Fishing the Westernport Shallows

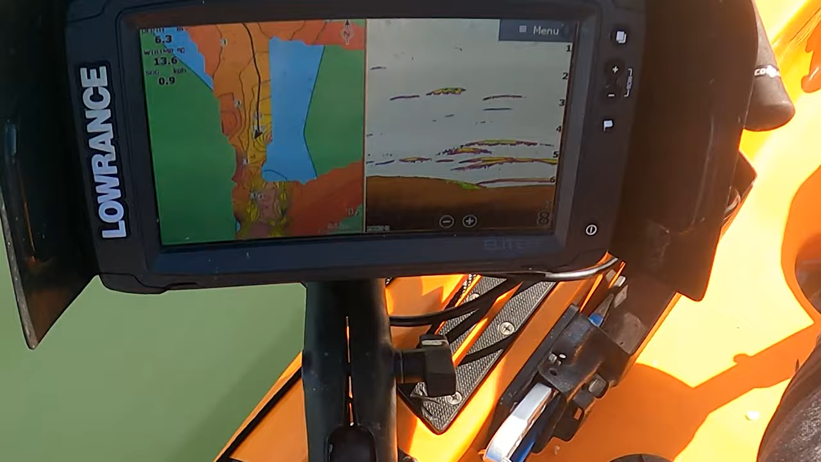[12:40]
all right we're actually finding some ridiculous looking marks which is weird
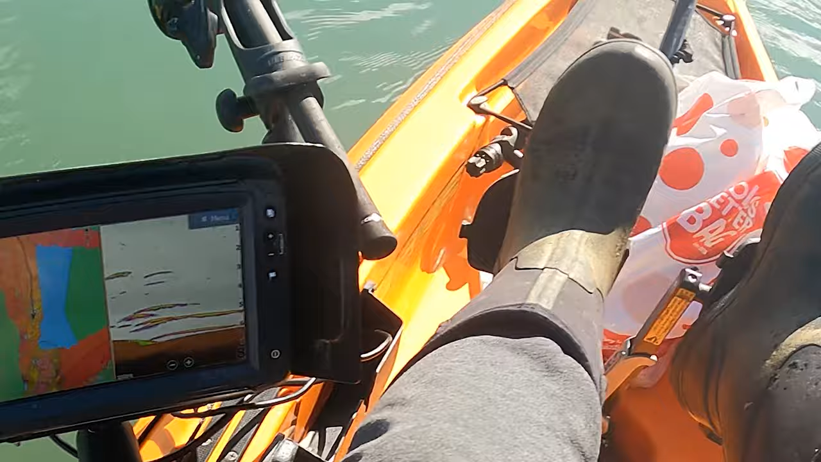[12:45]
there's a lot more than had a really good patch before that were on the bottom and then after that there was some higher but we might just have a little squeeze and anchor up near them because the other spot i didn't even see any marks nearly that good who knows what they are could be snapper
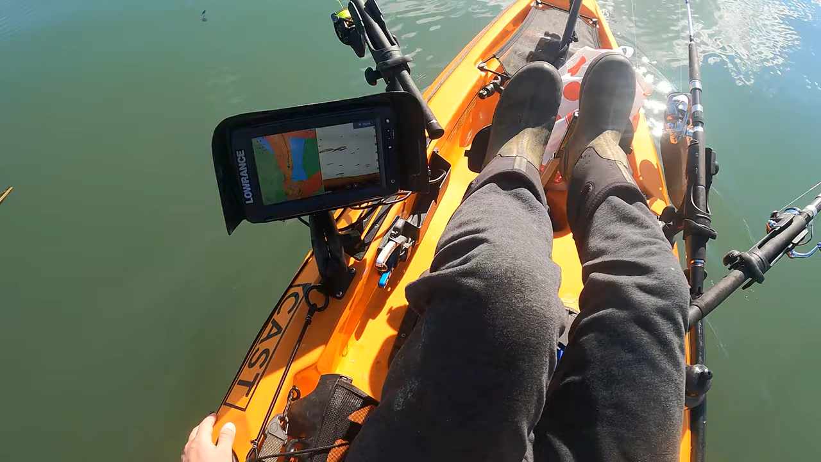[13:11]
could be the old silver ghosts could also be which i don't think many people realise there could be actually a school of perch out here some big ones of those so who knows let's have a look i'm a little bit out of the game with the sound at the moment especially snapper wise because i haven't done it for a while so once you get dialed back in or you're doing it more consistently you get more used to what depth and what they look like i mean lots of estuary stuff lately so i'm used to looking for stuff that's
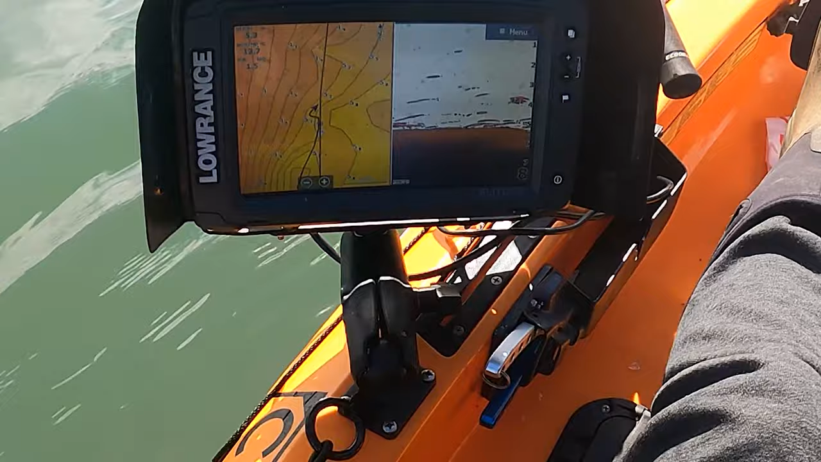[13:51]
that just looks promising that there's that much stuff on the bottom and that's a little edge there which i like as well this looks good